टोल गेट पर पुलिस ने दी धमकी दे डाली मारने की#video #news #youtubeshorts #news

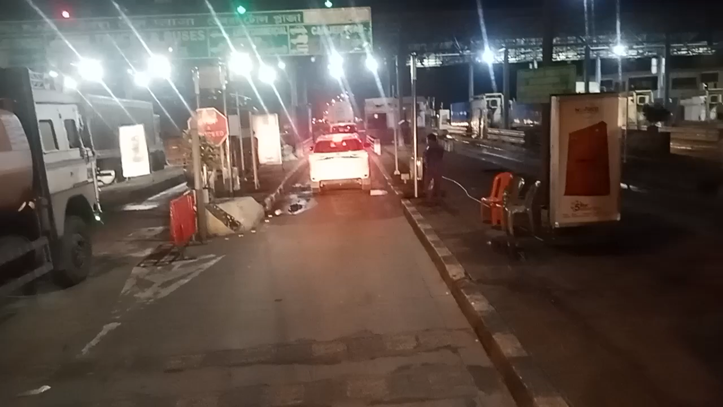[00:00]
Hello friends, I'm Gopal. You can see the road to New York. I'm in Calcutta, Debra, in the tool gate.
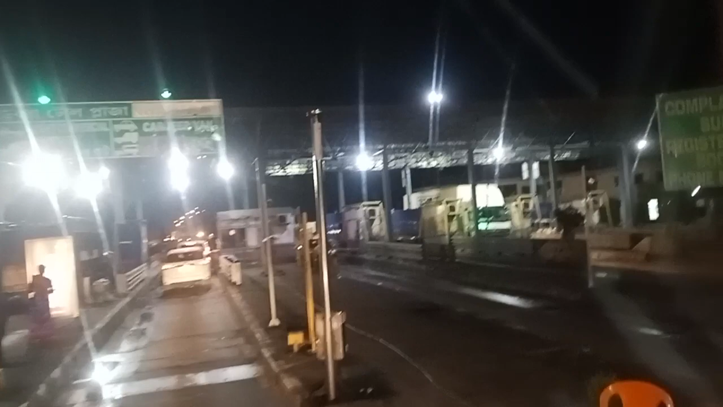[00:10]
You can see that there is a big tool gate.